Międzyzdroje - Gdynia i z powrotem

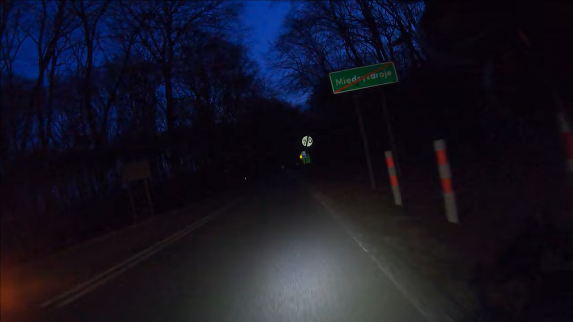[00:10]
No i wyjeżdżamy z Międzyzdrojów Kierujemy się na, uwaga, szalenie do Gdyni